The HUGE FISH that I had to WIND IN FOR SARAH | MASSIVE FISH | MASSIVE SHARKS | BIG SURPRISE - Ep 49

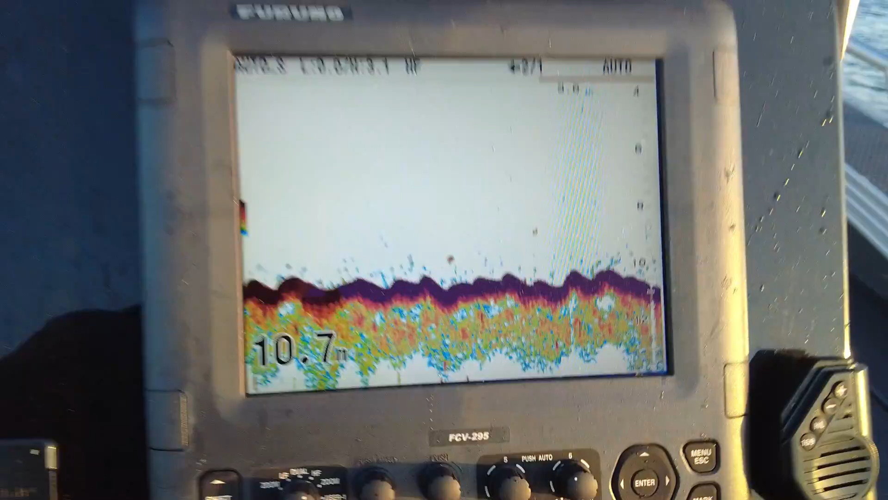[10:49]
We spotted this isolated rock out wide on the Garmin.
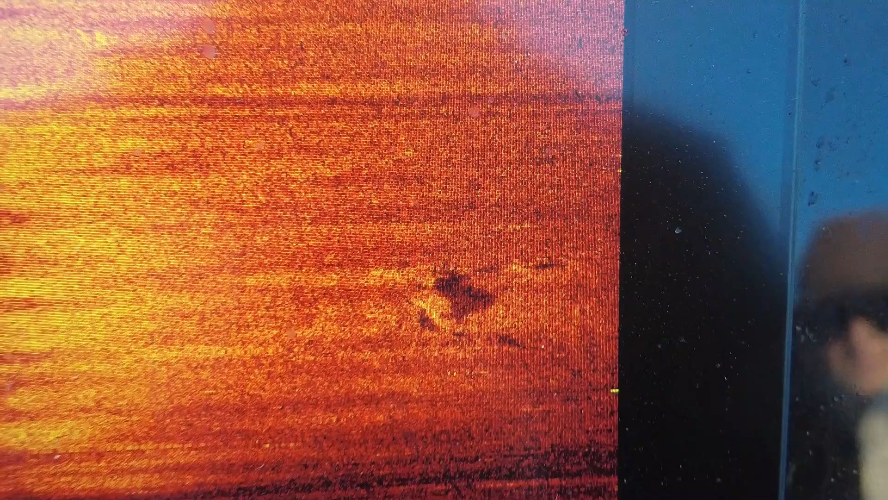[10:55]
We marked it, and as you'll see later, it's holding some monster fish.
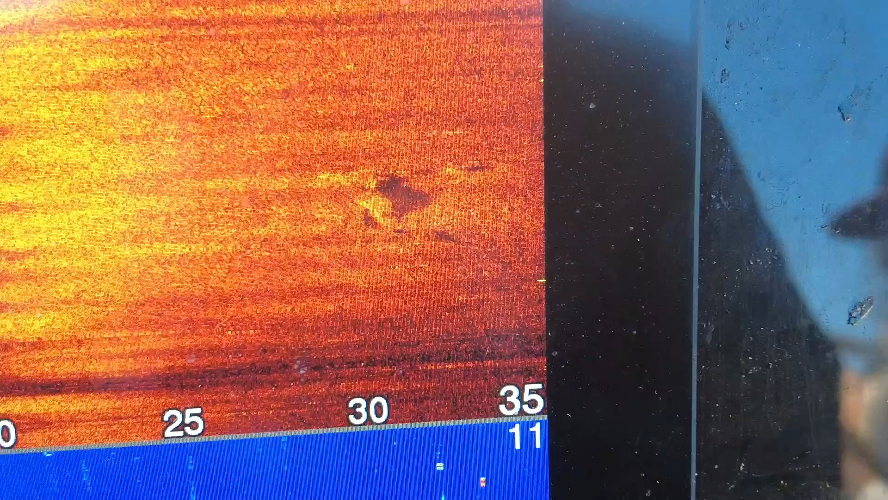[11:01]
And not too far away from this mark, I found this drop-off slash ledge. We run the drone along it later, and you won't believe what we see.
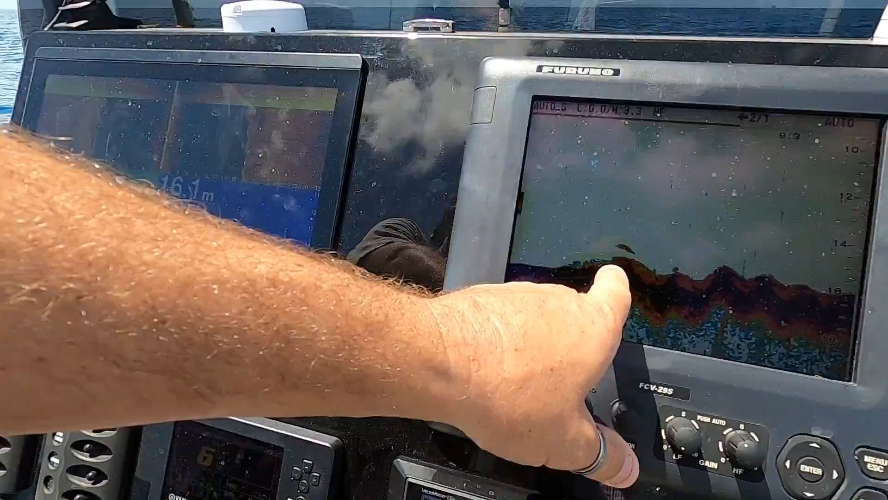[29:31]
You see here on the Furuno.
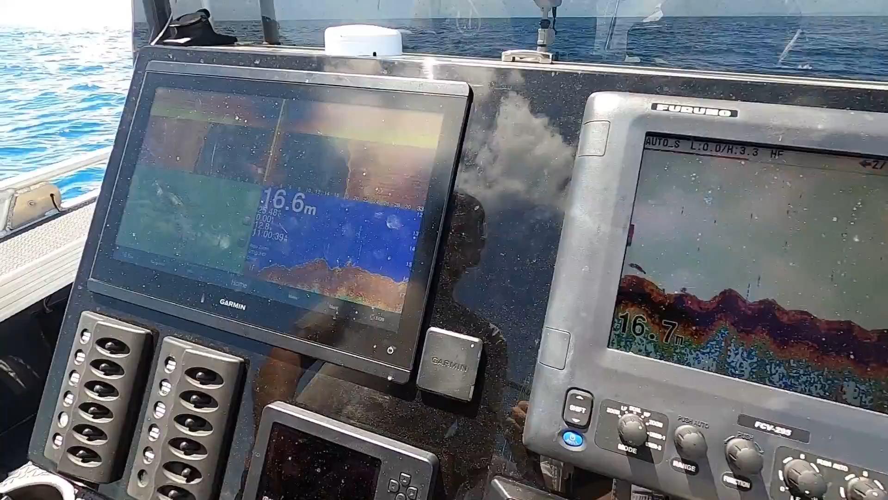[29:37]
You can tell this is rubble just by how it's a bit softer up through these bits, you know, you can see the actual bottom there,
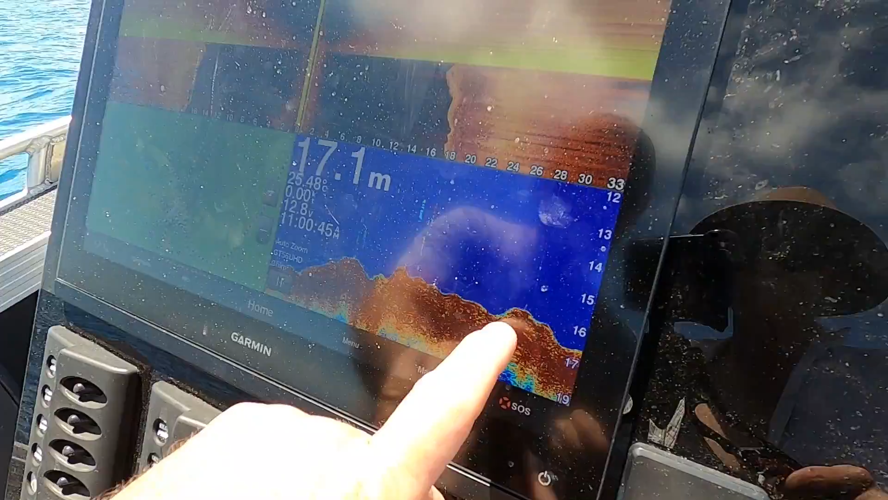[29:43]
On screen: depth 17.1 m
and then you can see all the rocky sort of stuff there, so it's definitely rock below us.
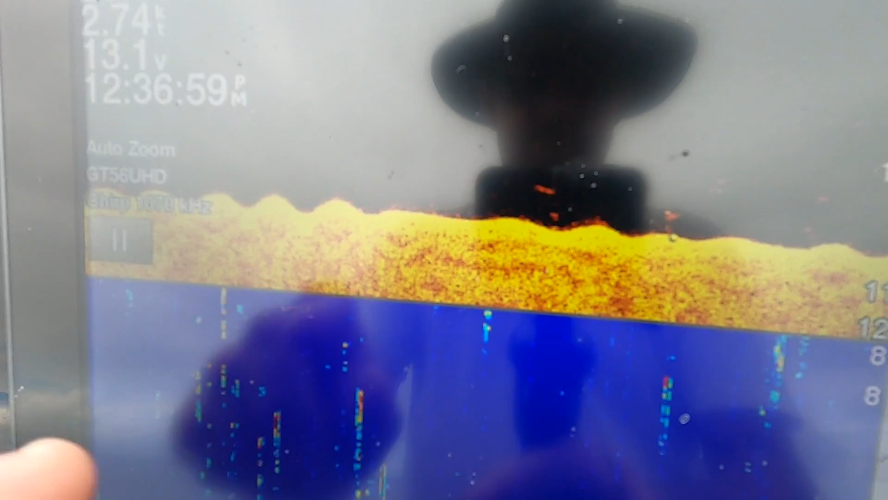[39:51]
Tiny little dribs and drabs of prawns, not much at all. We've come over a little tiny bit more of a show of prawns.
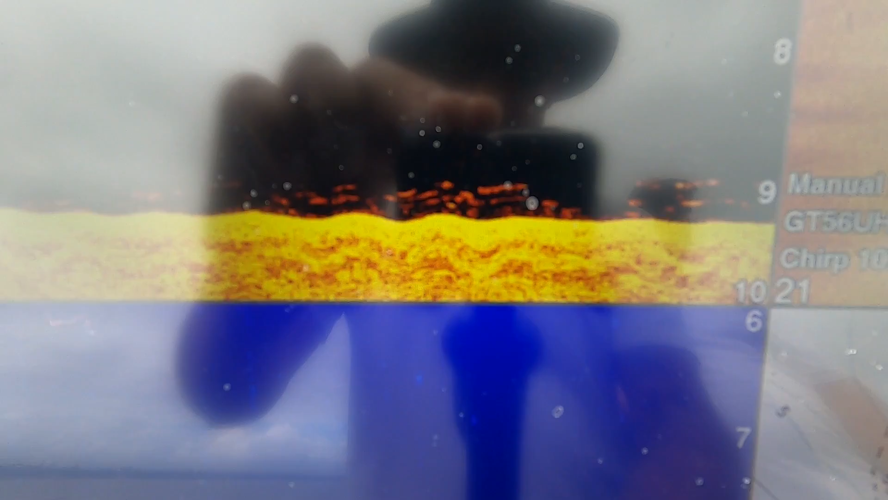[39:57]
Hopefully, they might be starting to come up out of the mud. See what happens with the boys.
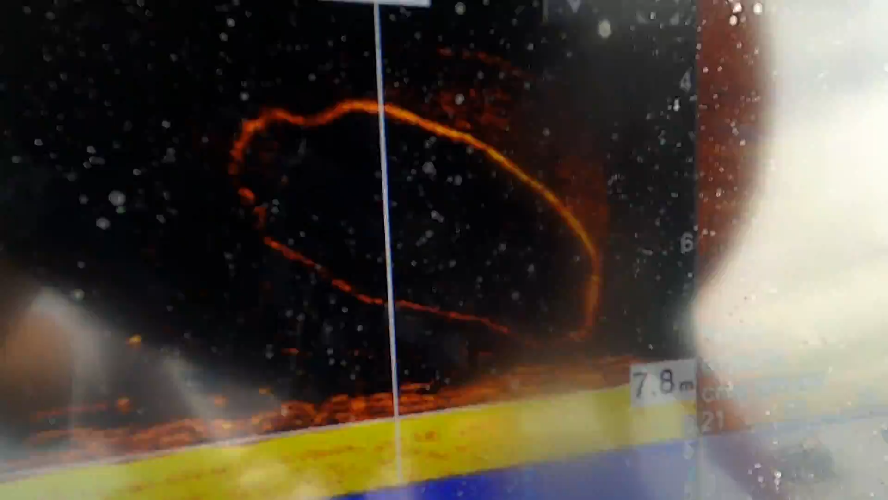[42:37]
My bra! Is my bra! Yeah, a bit of prawn action!